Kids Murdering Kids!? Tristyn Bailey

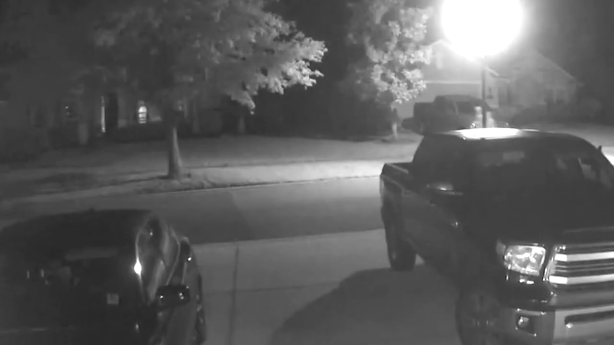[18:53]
in the video investigators saw what appeared to be a male and a female walking on the sidewalk in the direction of the wooded area where tristan was found based on the clothing the subjects were wearing they appeared to be aiden fucci and tristan bailey the time was about 1 45 in